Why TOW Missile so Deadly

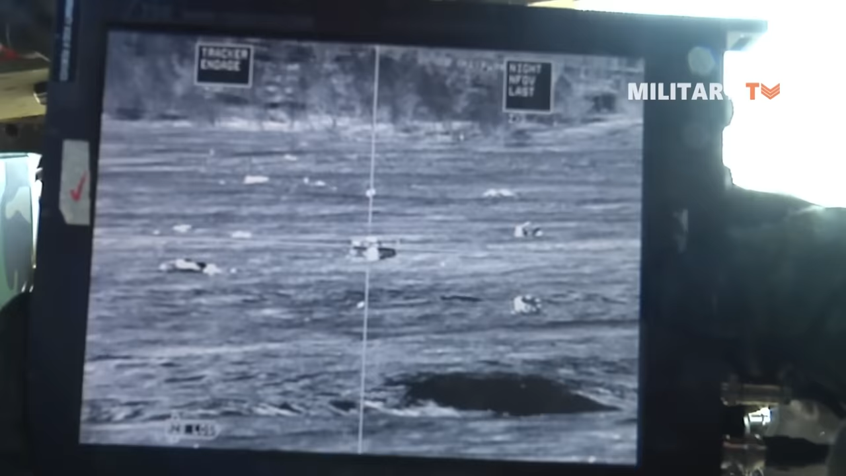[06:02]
to the missile's integral flight control unit via the command link
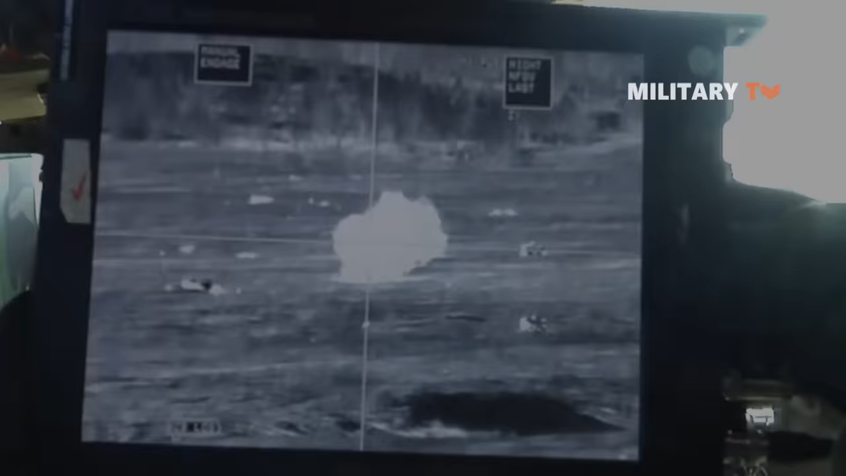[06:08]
the missile then uses its control surface actuators to adjust its